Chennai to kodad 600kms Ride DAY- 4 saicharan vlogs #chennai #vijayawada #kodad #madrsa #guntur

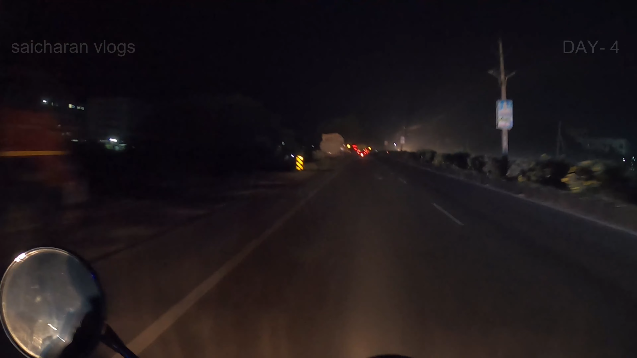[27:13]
వస్తున్నారు ఏమరా, ఒక ప్రమాదం తప్పింది. మేము సముద్రం అంతా ఇది ఇంటి ముందర కావాలో పడిచి వచ్చినట్టు ఇంటి దగ్గరకు వచ్చి కూతిని అనుకో బాగోదు అనమాట. సో అందుకే ఇంకొంచెం కేర్ఫుల్గా అయితే వెళ్తే పోద్ది ఇంటికి.
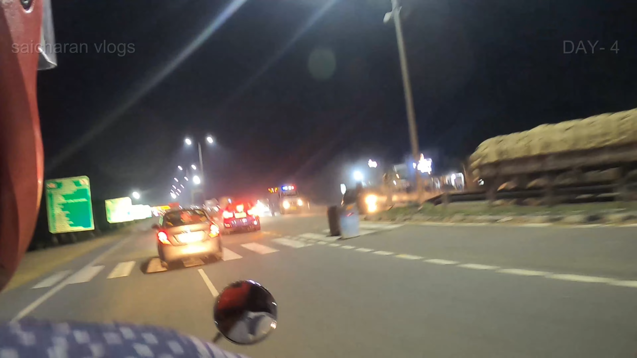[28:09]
హోల్డే హోల్డే భీమవరం టోల్గేట్ దగ్గరికి అయితే వచ్చేసినాం NH-65 మీద. గుద్దు వాడికి జాగ్రత్త.
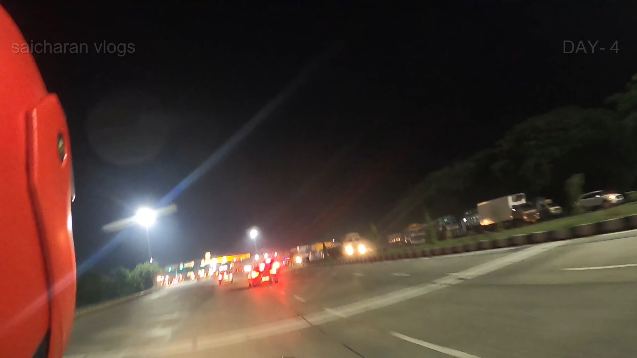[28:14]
మన చెన్నై నుంచి కోదాడికి అయితే ఇది 10వ టోల్గేట్ అనమాట.